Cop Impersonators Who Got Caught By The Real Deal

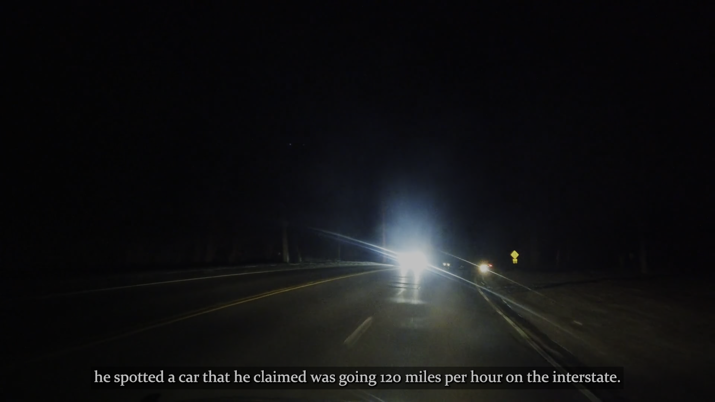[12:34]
On the night of September 9, 2019, he spotted a car that he claimed was going 120 miles per hour on the interstate.